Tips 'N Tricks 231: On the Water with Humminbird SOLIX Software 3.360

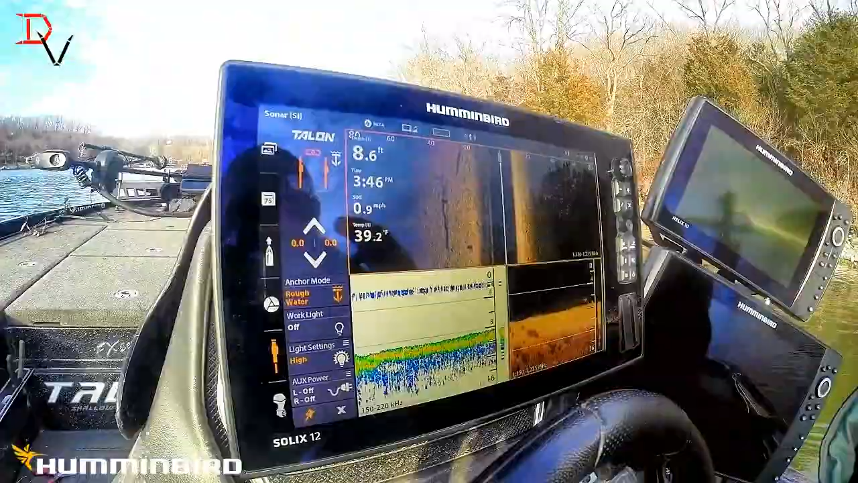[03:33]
On screen: depth 8.6 ft, water 39.2°F, speed 0.9 mph
operating system is going to make it so much easier to operate your Humminbird Solex units.
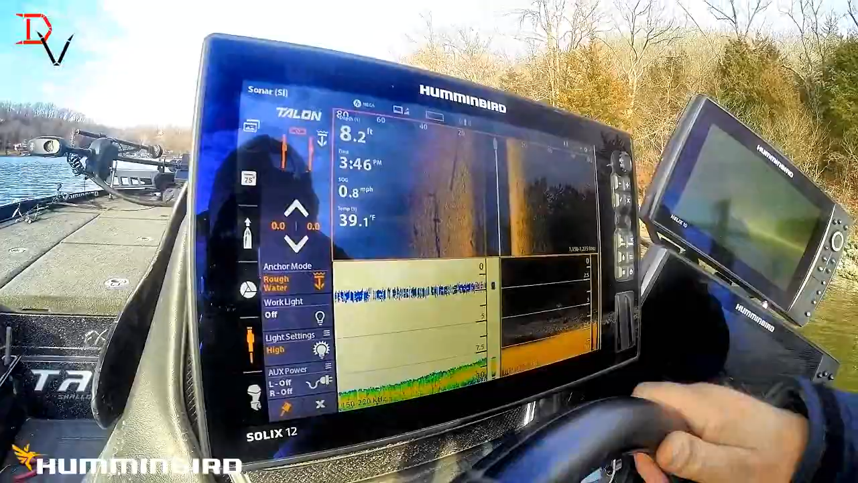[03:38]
On screen: depth 8.2 ft, water 39.1°F, speed 0.8 mph
Um, I love this Fab Five.
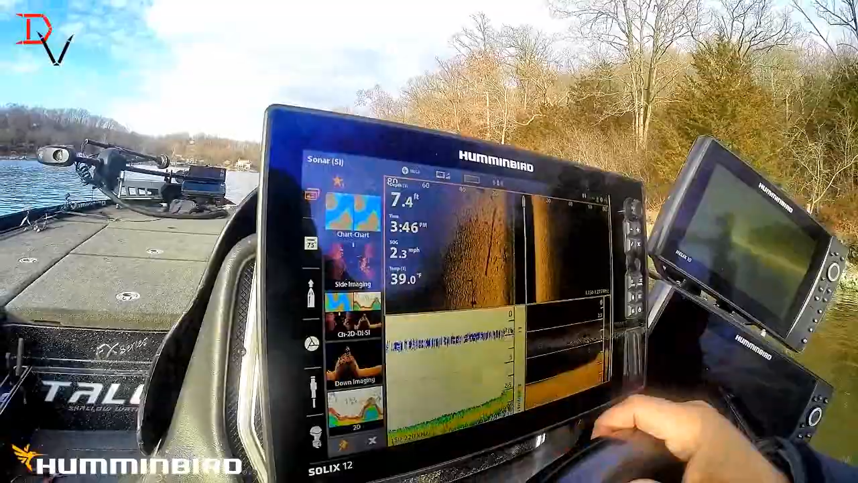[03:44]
On screen: depth 7.4 ft, water 39.0°F, speed 2.3 mph
I mean, if you want to go to your four-way, you still got your good old fashioned two-finger tap and hold full screen. If you want to take it off, you can take it off.
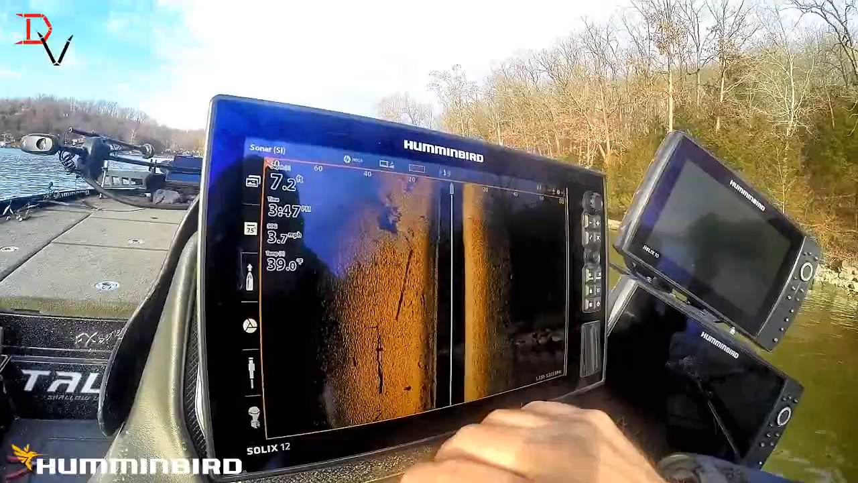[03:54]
On screen: depth 7.2 ft, water 39.0°F
I mean,
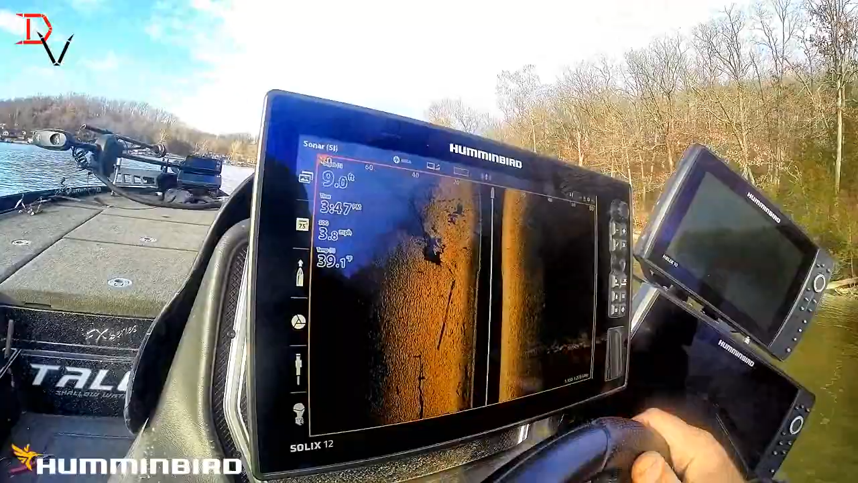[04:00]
On screen: depth 9.0 ft, water 39.1°F
there's some, there's some really cool things. One of the cool things is the new home menu with a back back screen.
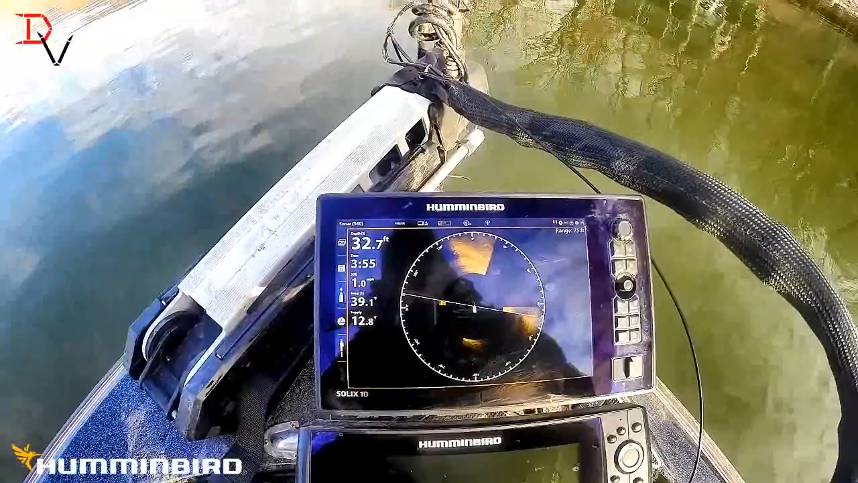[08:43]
On screen: depth 32.7 ft
Easy. You don't have to go through the menu.
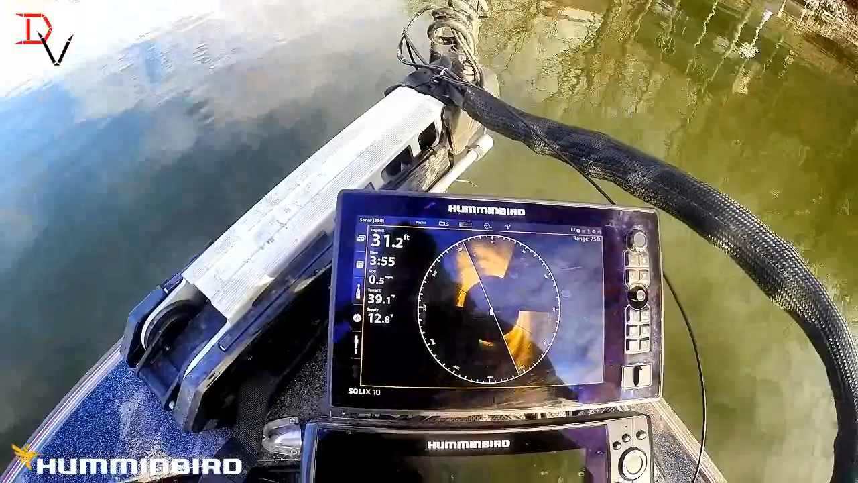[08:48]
On screen: depth 31.2 ft
You just tap and it's right there. That's all it takes.
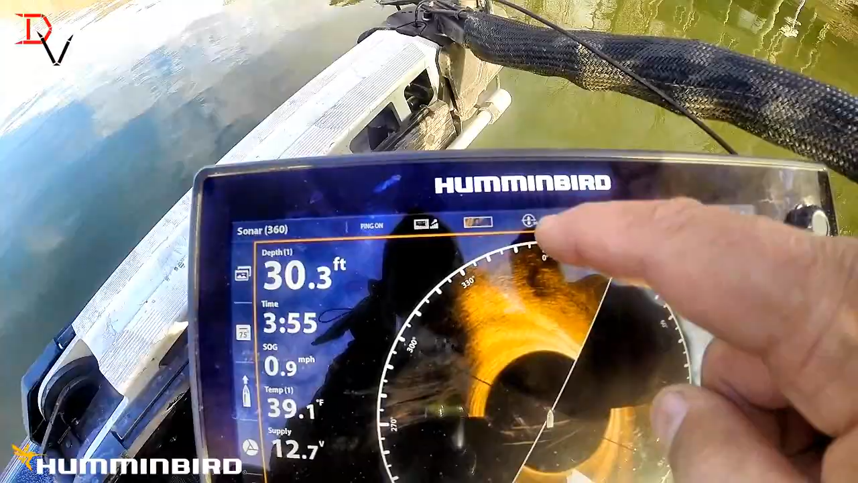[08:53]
On screen: depth 30.3 ft, water 39.1°F, speed 0.9 mph
Now here's one of the other cool things is now maximized.
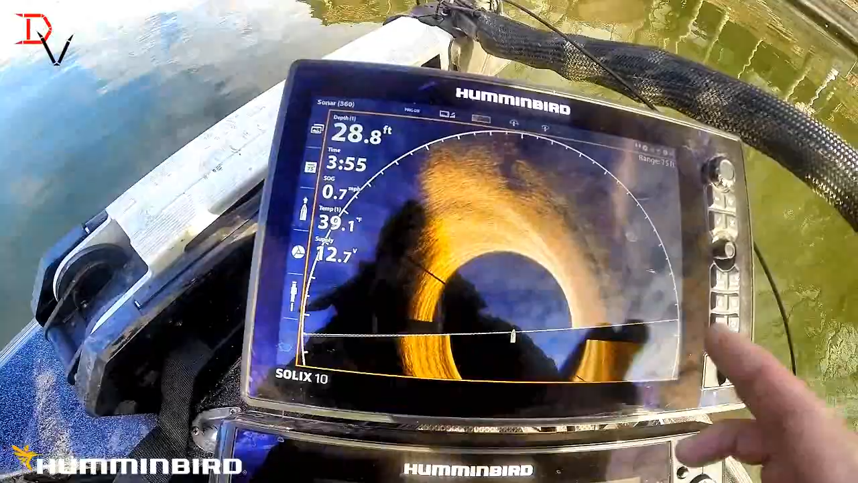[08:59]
On screen: depth 28.8 ft, water 39.1°F, speed 0.7 mph
If you go to full screen, you're going with the width with your 360 imaging, giving you more work,
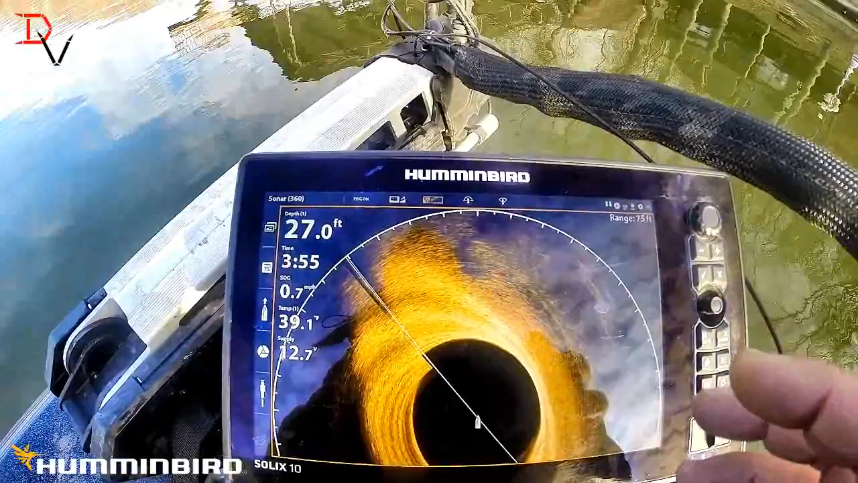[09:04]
On screen: depth 27.0 ft
more screen display to show the data that's available to you.
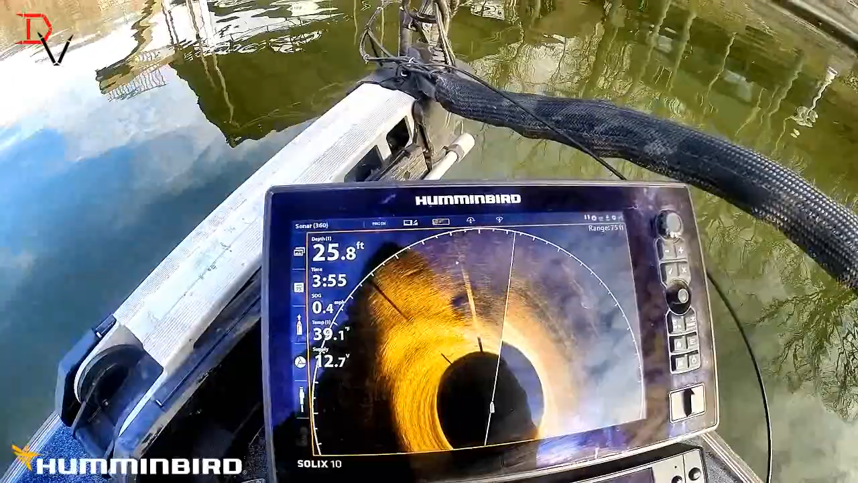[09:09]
On screen: depth 25.8 ft
You can isolate your sweep there.
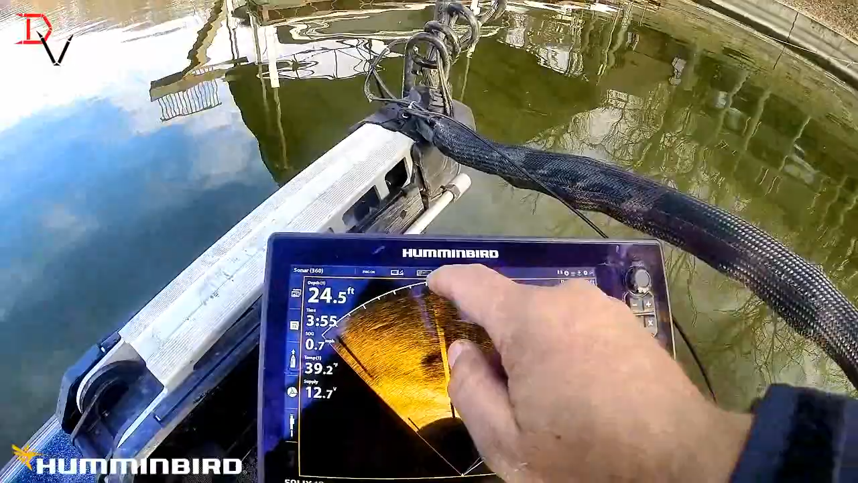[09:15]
On screen: depth 24.5 ft
You can do your front, your left,
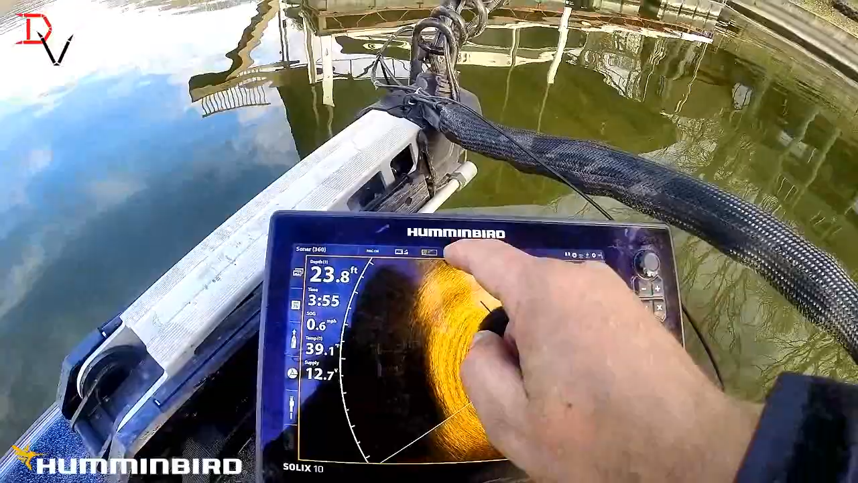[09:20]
On screen: depth 23.8 ft, speed 0.6 mph
your right, there's your color palettes,
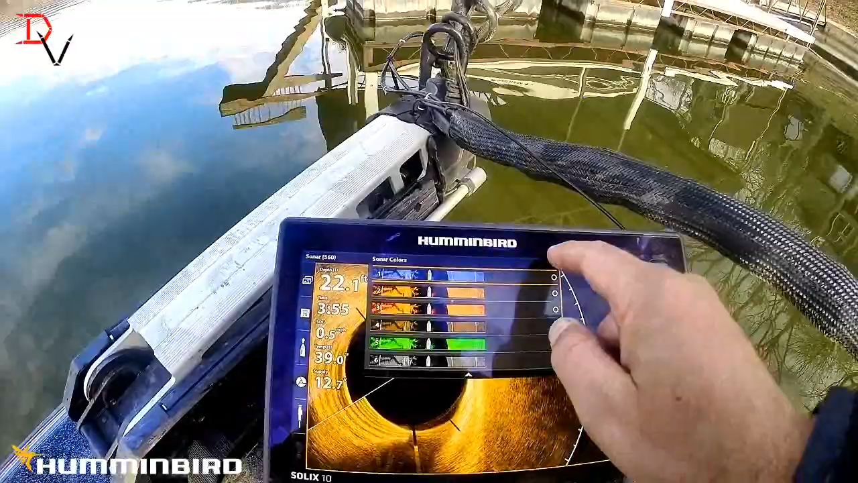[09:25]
or you can go rearward with just one tap of a button there.
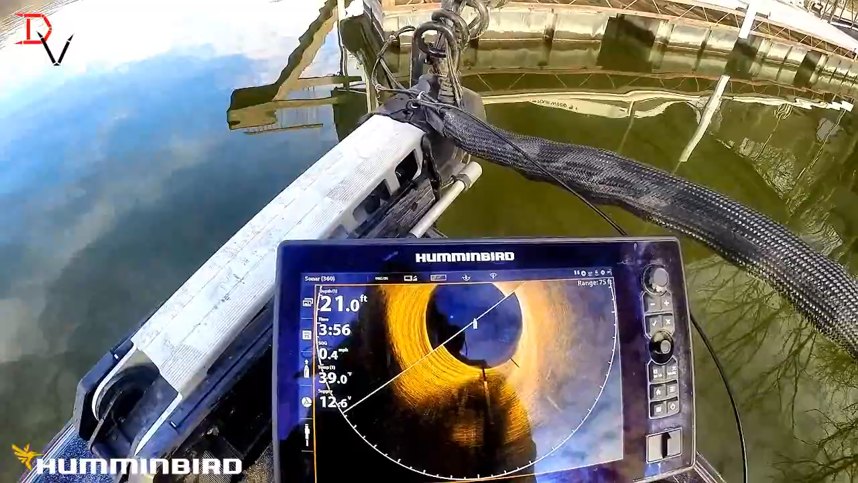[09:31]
On screen: depth 21.0 ft
Quick and easy. We talk about a one boat network with this new sidebar and the ability to quickly and easily do any of my functions. My talon, my motor, my iPilot link, all of it here real quick and easy is going to make it so much easier and faster. That's why the Minn Kota Humminbird package is so awesome and amazing because of the ability to work together.